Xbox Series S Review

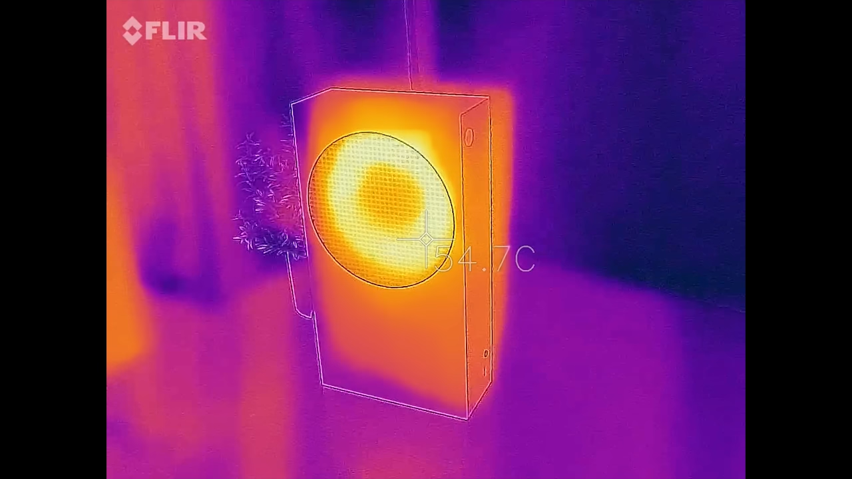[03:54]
On screen: spot 54.7°C
while its temperature topped out at 55 degrees Celsius in the same game on